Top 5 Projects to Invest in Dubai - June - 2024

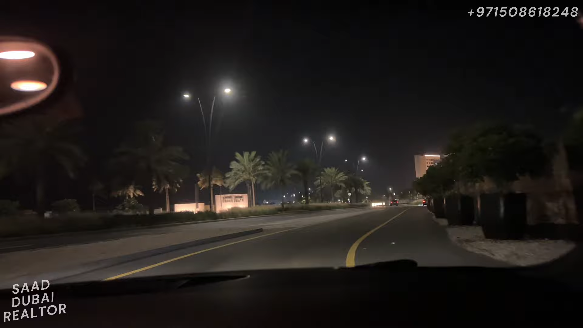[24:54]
emar does a great job with community management and community building as a whole as you can see we as soon as we enter we have the retail center and then we have the couple of buildings
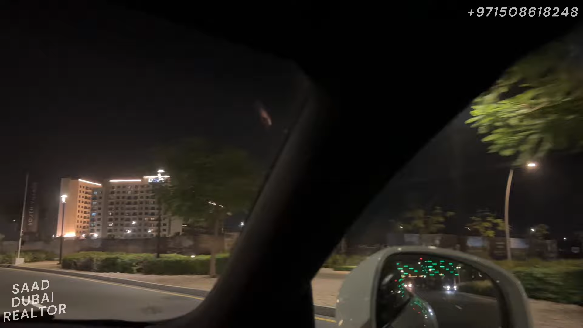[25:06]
right here the golf facing buildings so this right here is emar south another beautiful community by